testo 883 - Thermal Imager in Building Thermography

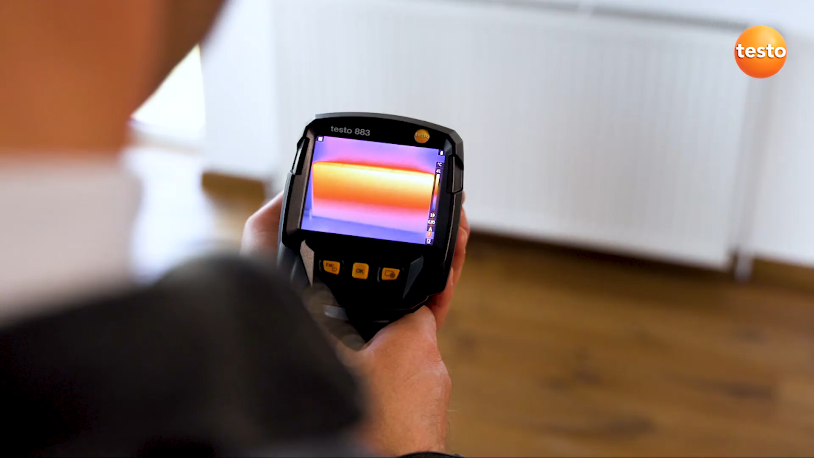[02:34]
Testing heating installations is also possible without any problems using the Testo 883.
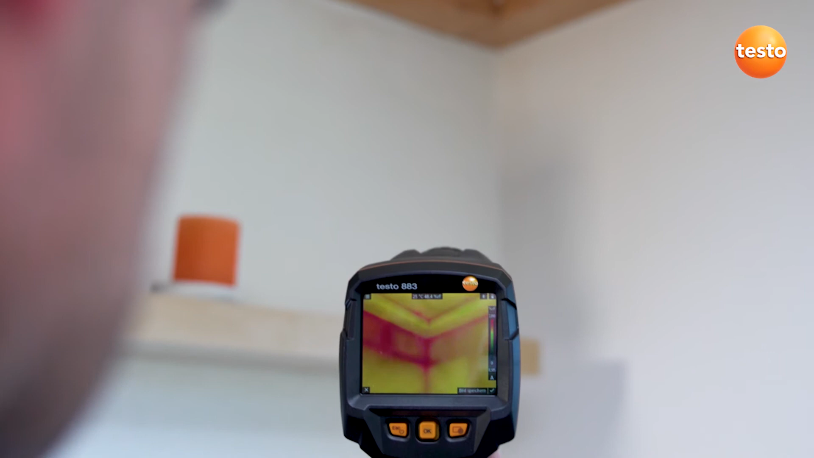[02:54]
To do this, the imager needs the values for air humidity and air temperature. You can either enter these manually or they're transmitted to the imager by the radio humidity probe Testo 605i.
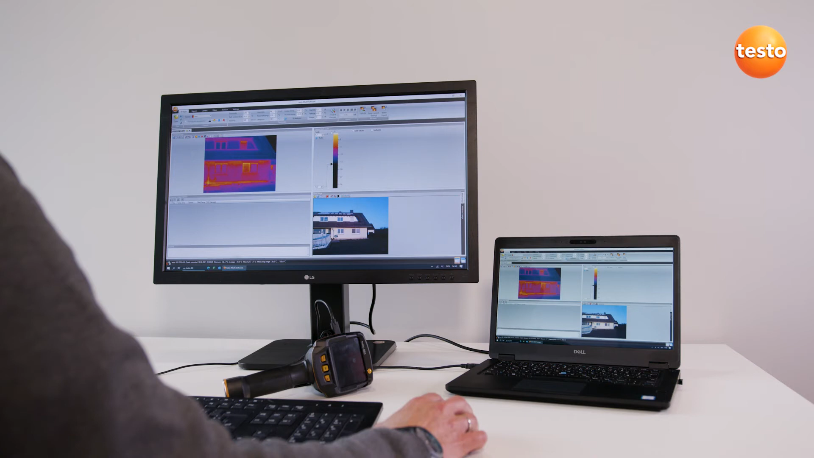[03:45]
The Testo IRsoft stands out thanks to its comprehensive analysis functions and is always intuitively operated.